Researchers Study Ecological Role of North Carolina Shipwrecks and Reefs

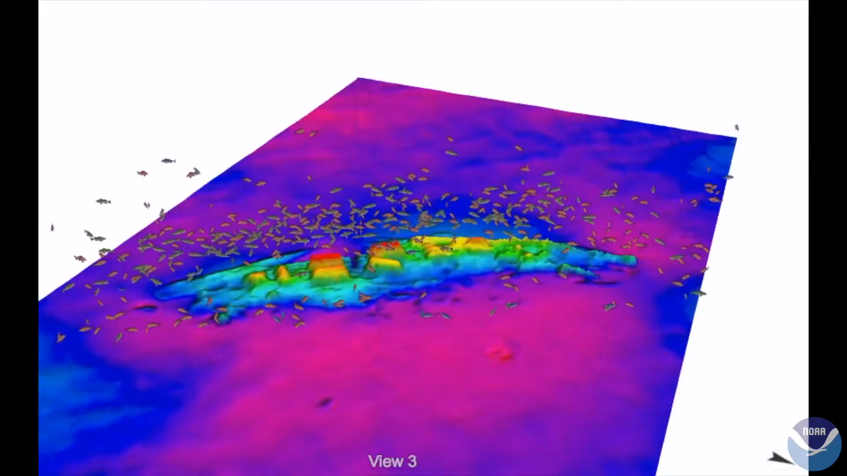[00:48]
The split-beam echo sounder provides imagery that helps identify the size of fish and the location of fish relative to the reefs and shipwrecks.